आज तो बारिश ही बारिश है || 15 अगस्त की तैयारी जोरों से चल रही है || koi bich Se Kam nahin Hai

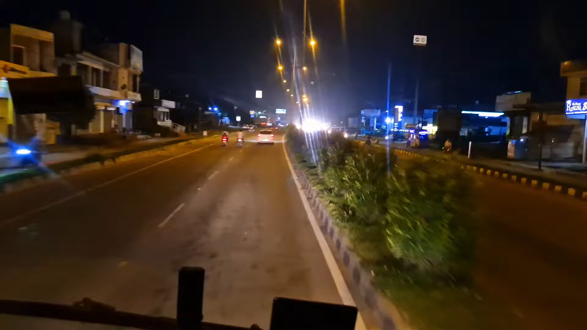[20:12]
ये है भाई किच्छा, जो कि अभी रात के बज रहे हैं 9, अभी हम किच्छा में एंटर कर चुके हैं, तो ये धीरे धीरे ना आगे से हमें लेना है
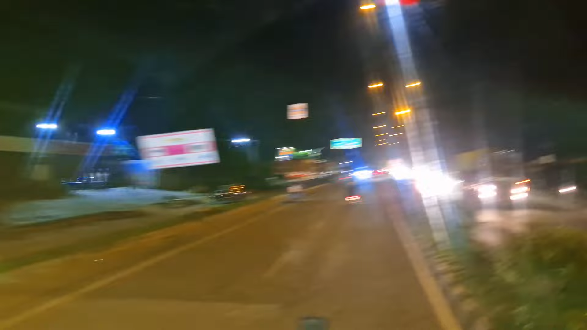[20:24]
भाई राइट राइट मार के ना फिर पता क्या पता यार पंत नगर साइड जाना पड़ेगा, अभी इसी का पहले आगे चलते हैं।